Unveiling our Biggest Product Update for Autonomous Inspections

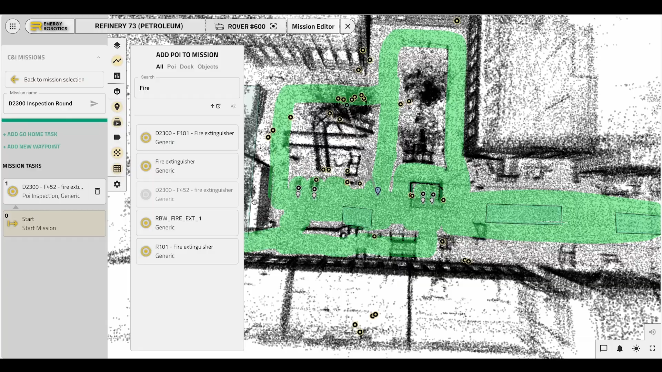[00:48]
Inspect critical assets on demand by simply selecting them from the user interface.
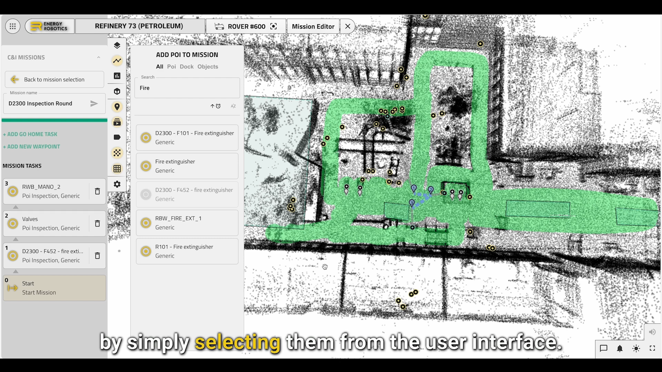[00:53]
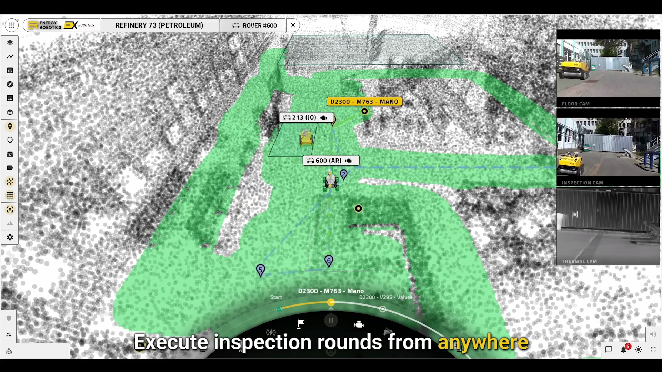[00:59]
Execute inspection rounds from anywhere and easily switch between different robots in your facility.